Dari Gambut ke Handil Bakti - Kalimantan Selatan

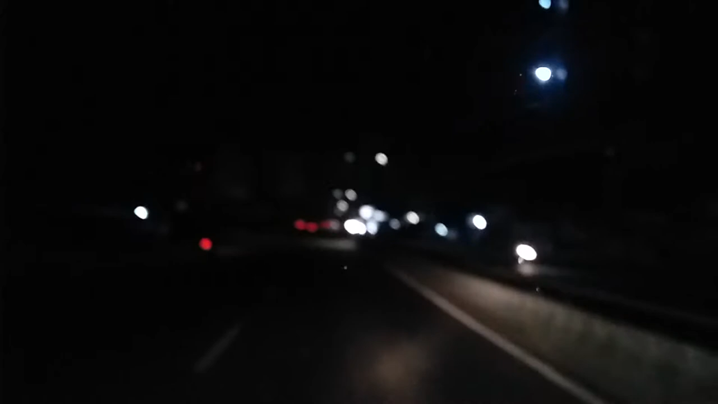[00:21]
Nah, inilah suasana kota Gambut di waktu dini hari, di waktu subuh.
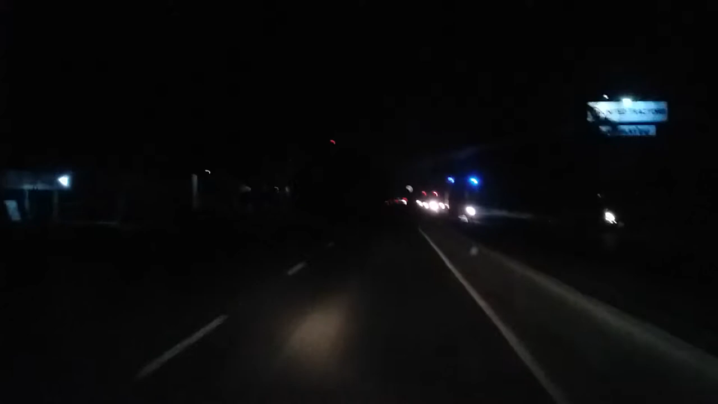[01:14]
Kendaraan yang menuju ke arah Banjarbaru atau arah Bandara Samsudin lebih banyak daripada kendaraan yang menuju ke Banjarmasin.
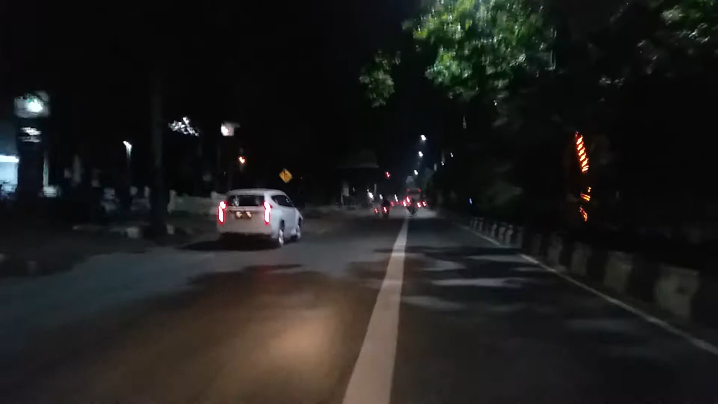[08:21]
sebelah kanannya adalah PAL 6 terminal angkutan kota di Banjarmasin.
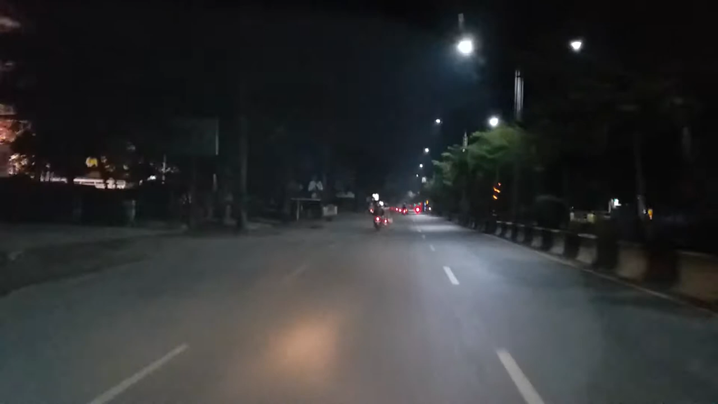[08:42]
Kita sudah memasuki kota Banjarmasin. Jadi kalau memasuki kota, penerangannya jauh lebih baik. Nah, ini adalah suasana kota Banjarmasin di waktu subuh.
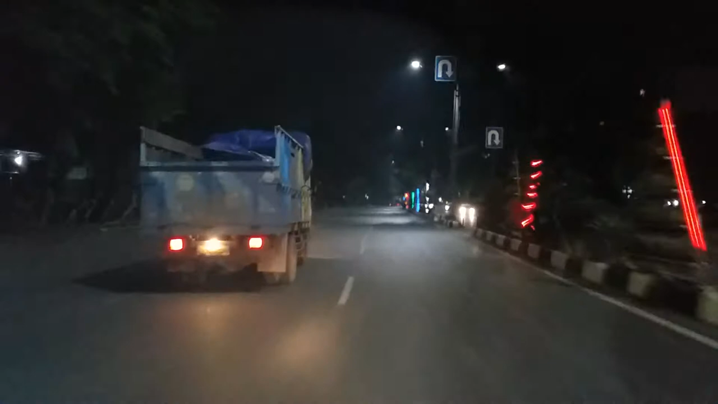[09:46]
Anda lihat di sebelah kanan ini ada lampu yang berwarna-warni. Ini sebenarnya adalah tanaman dalam rangka untuk menghijaukan kota. Rangka Dinas Pertamanan Kota Banjarmasin ini membuat satu struktur.
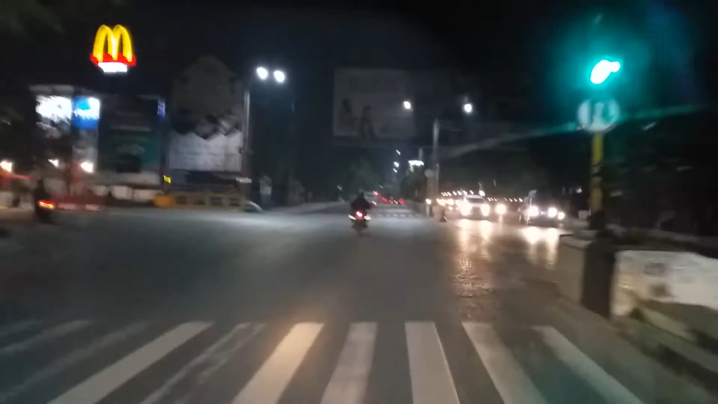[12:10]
Kita juga bisa lewat veteran, lewat kanan, tapi kita terus.
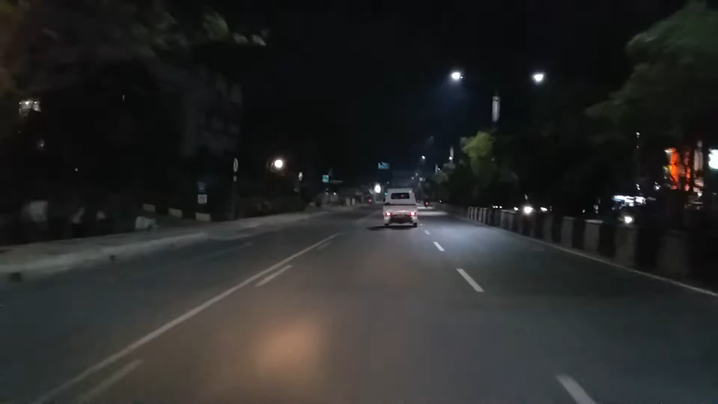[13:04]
Sebelah kanan kita ini Duta Mall, karena di situ ada Transmart. Dan di sebelah kanan kita sekarang ini Rumah Sakit
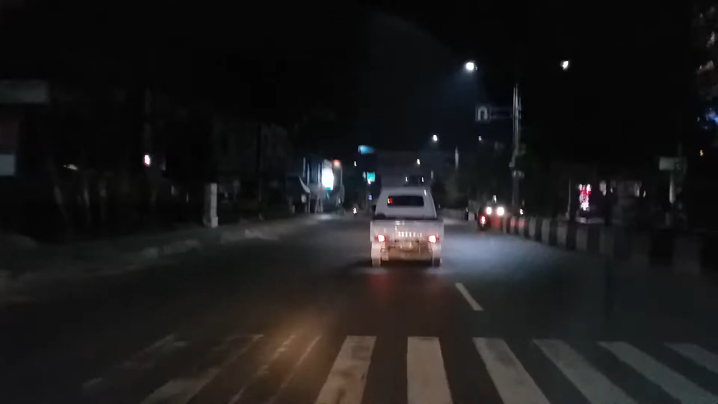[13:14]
Umum Ulin Banjarmasin.
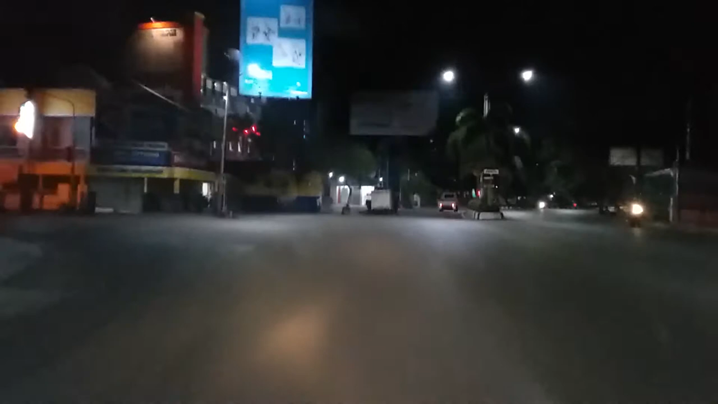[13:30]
sampai di Jalan Ahmad Yani kilometer 1. Ini adalah ujung daripada Jalan Ahmad Yani. Sebentar lagi kita akan melintasi jembatan. Cuma saya tidak tahu nih jembatannya namanya apa.
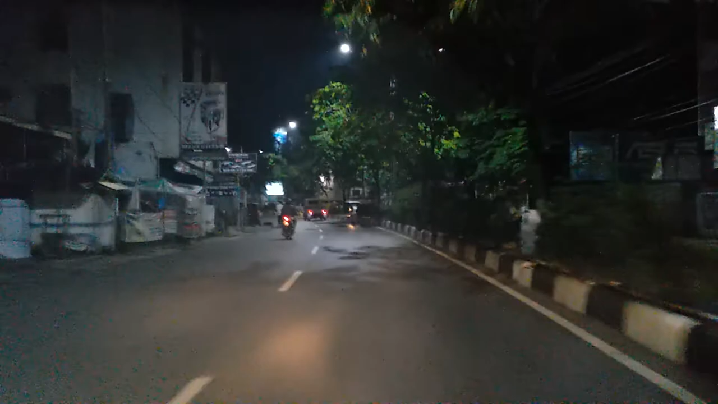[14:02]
Jembatan ini kalau tidak salah melewati Sungai Martapura.
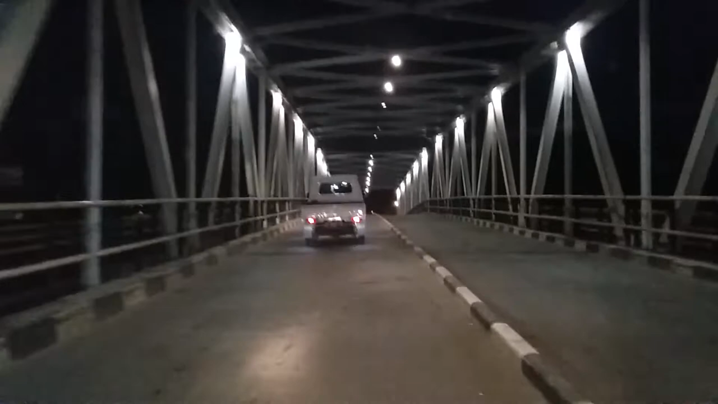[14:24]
Di seberang kita ini adalah Pasar Sudi Mampir.
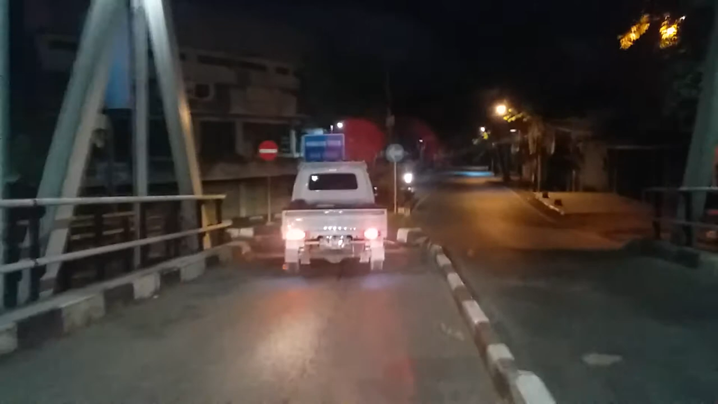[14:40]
Kemudian kita ke kiri.
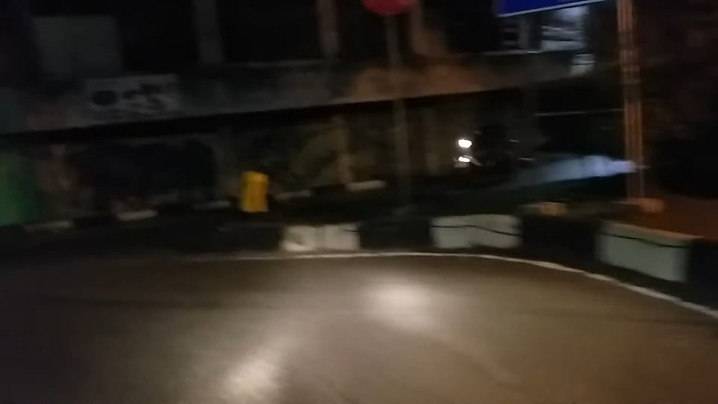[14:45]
Ini kalau tidak salah adalah Pasar Sudi Mampir.
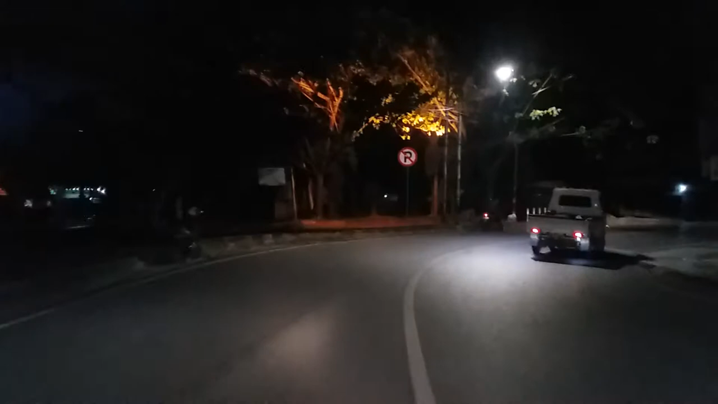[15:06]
Enaknya kalau kita lewat di waktu subuh, semuanya masih kosong.
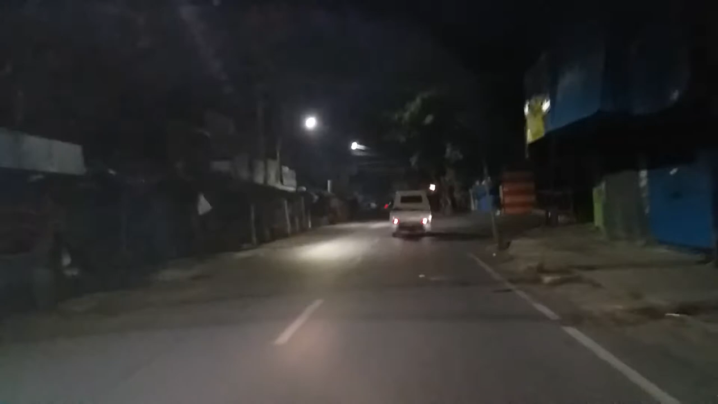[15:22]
Nah, sekarang kita belok ke kanan, ini adalah Jalan Pangeran Samudra.
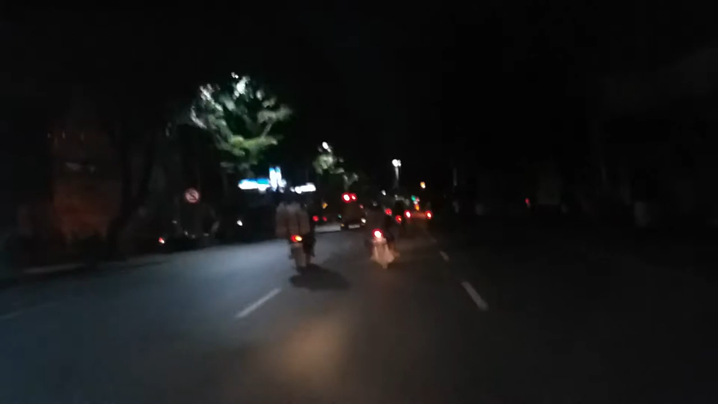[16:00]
Ini masjid besar yang ada di tengah-tengah pasar.
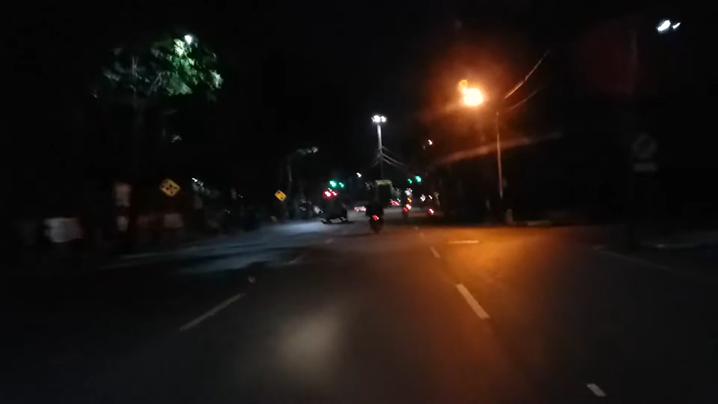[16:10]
Nah, di sebelah kanan kita belok kanan ini.
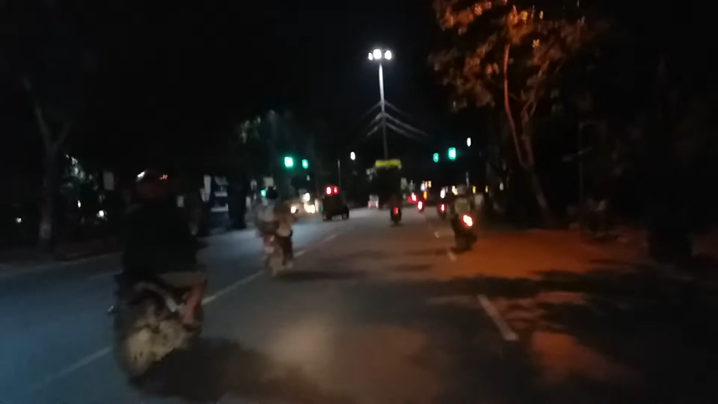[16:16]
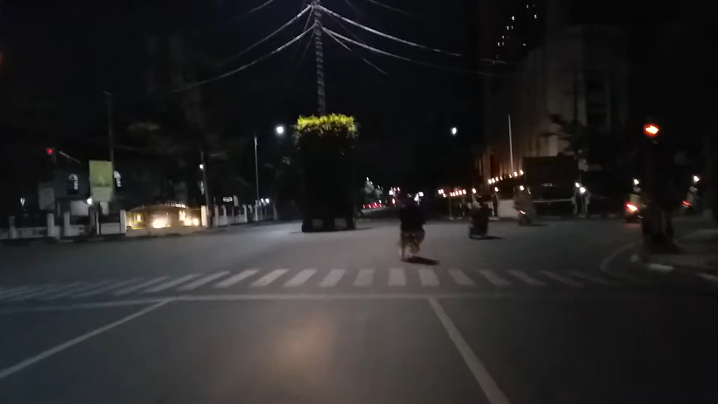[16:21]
Ini saya lupa ini jalannya jalan apa. Coba kita lihat. Oh, Jalan Lambung Mangkurat. Tadi di perempatan itu ada kantor pos.
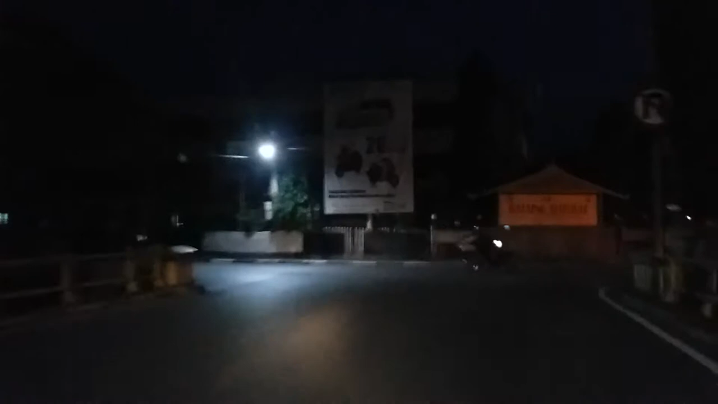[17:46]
Masuk ke Jalan AS Musafa. Depan kita ada Taman Edukasi Banua.